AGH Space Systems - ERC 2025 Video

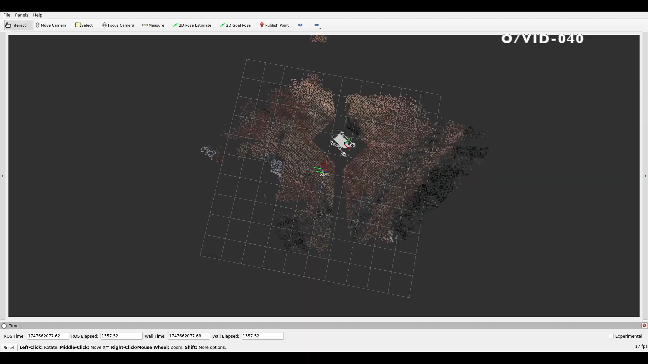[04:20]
Global filter uses detected video shell markers to provide world reference positioning.